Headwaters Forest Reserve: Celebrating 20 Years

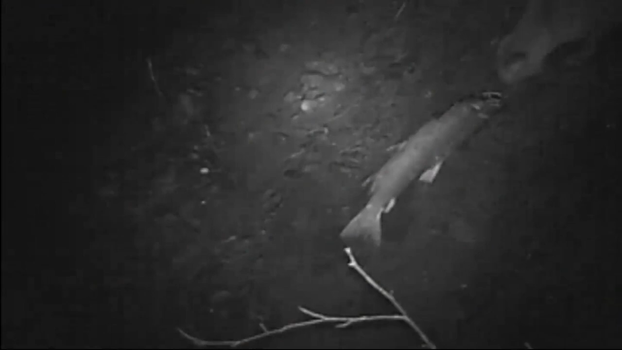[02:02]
The salmon attract humans, but research along the South Fork Elk River has revealed some other critters interested in salmon too. Check out this bobcat hauling off a big salmon carcass.